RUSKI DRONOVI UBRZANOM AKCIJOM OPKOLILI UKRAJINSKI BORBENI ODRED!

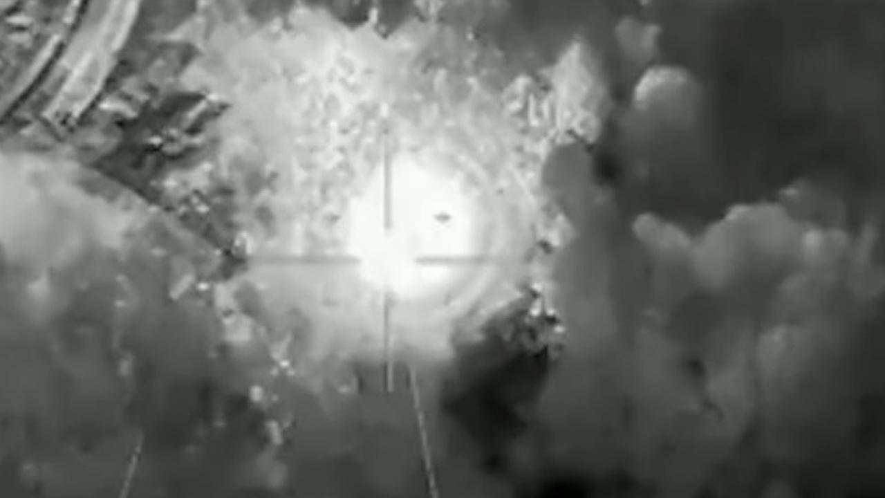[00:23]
Neprijatelj je uništen, uprkos pokušaju da se sakrije u šumskim pojesevima. Istovremeno, objektivnom kontrolom u realnom vremenu su evidentirani rezultati štete od požara.